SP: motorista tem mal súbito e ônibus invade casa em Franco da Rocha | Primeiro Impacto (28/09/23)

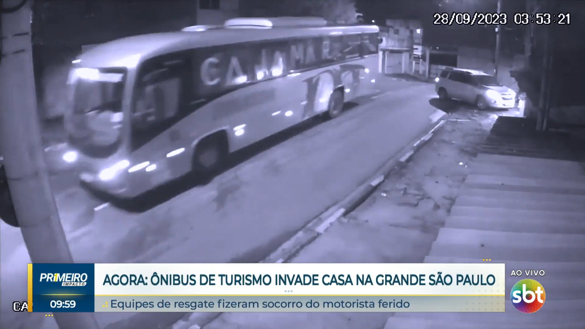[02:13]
As empresas fretam esse ônibus aqui para buscar seus funcionários. Ele estava exatamente buscando alguns funcionários, quando, de repente, ele teve um mau súbito.
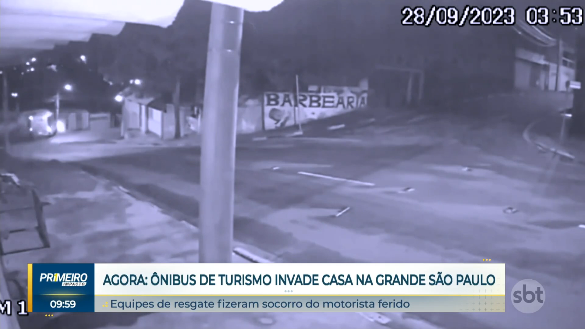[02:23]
Ele disse para os policiais que ele teve um mau súbito. Aí, ele perdeu a consciência e desceu essa pequena ladeira aqui a toda. Ele perdeu o controle da direção, o ônibus atravessou aquele canteiro e deu de cheio nessa casa aqui. Toda a garagem ficou destruída aqui, como a gente pode ver. Nesse canto aqui, eu vou pedir para o Adriano Caro de Carvalho vir aqui para mostrar desse ângulo, para a gente ver como é que ficou a situação da construção.